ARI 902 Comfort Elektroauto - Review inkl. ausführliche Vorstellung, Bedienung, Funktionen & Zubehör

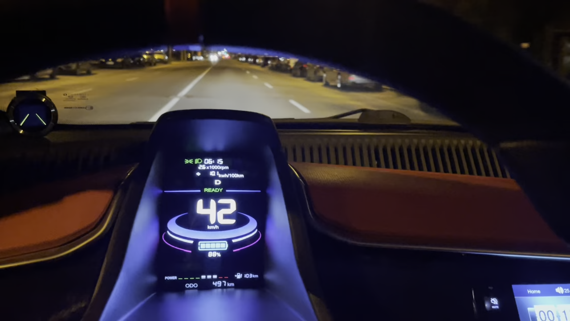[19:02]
Ja, in der Nacht kann ich natürlich auch mit meinem schönen Ari 90-2 fahren. Also 90-2, woher kommt eigentlich dieser Name, 90 kmh Höchstgeschwindigkeit, zwei Personen zugelassen. Das ist sozusagen die Idee hinter dieser Namensgebung. Also wir fahren jetzt hier mal eben von Asphalt.
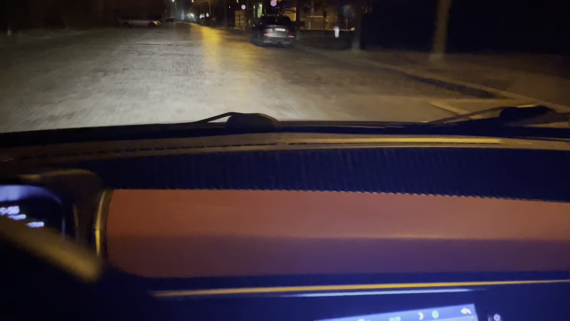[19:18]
Jetzt fahren wir mal feinstes Kopfsteinpflaster mit Unebenheiten drin,
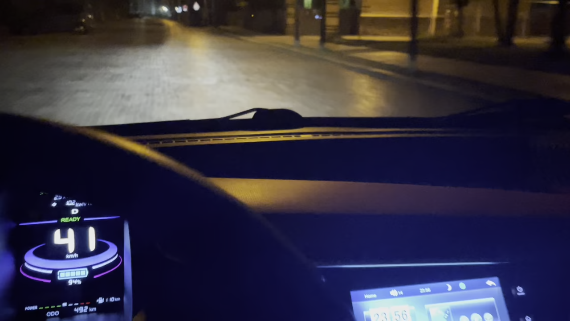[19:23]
ja, irgendwelche Bodenwellen und so weiter.